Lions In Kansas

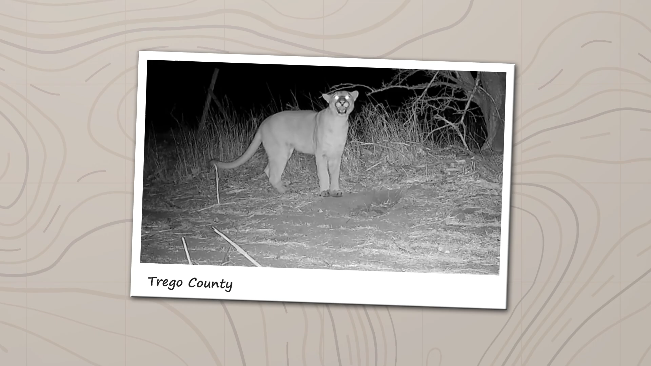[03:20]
in the 2010s the sightings became much more numerous october 19 2010
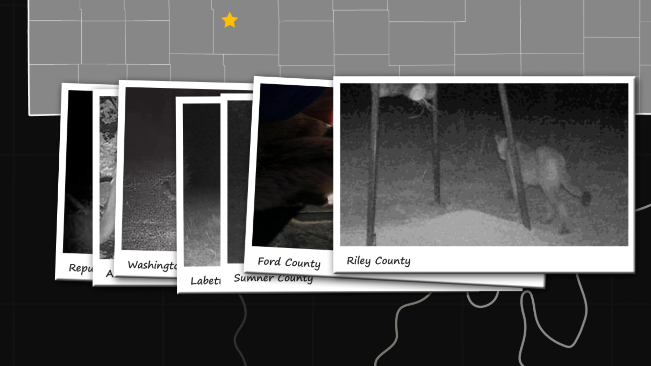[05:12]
november 20 2016 cougar photographed by a hunter's trail camera in shawnee county november 24th 2016 report of a cougar treed by a coonhound and videoed by hunters in waubonsee county
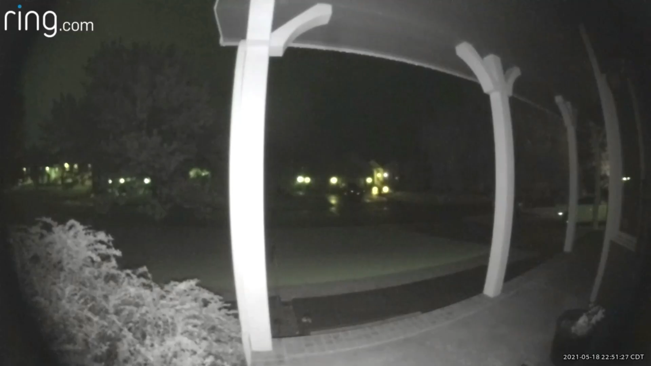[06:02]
andover's resident's ring camera captured a mountain lion walking past his home in the early morning biologists think it's currently unlikely that there are breeding populations of cougars in kansas so where did these big cats come from